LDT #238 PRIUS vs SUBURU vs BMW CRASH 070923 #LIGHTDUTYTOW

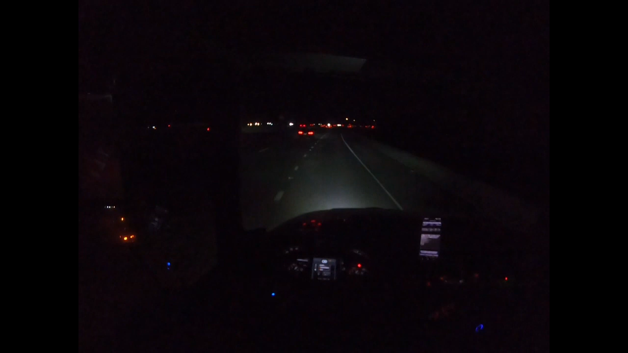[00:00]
northbound 5, south of Crown Valley, but I just passed them. They're pretty much almost already at Avery.
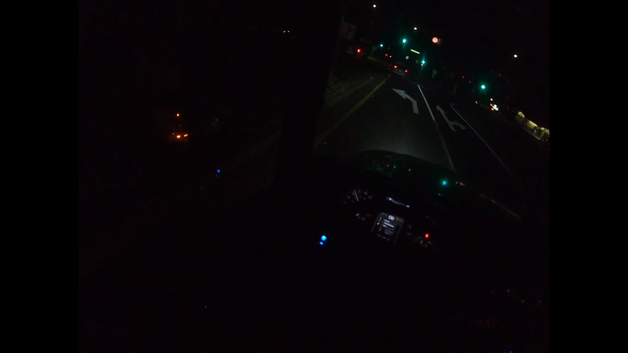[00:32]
I called for two flatbeds, so two flatbeds or one flatbed that can do two. That's what was called for, so we will see what it's going to be when I get on scene. I got this blue red light. So yeah, fun times.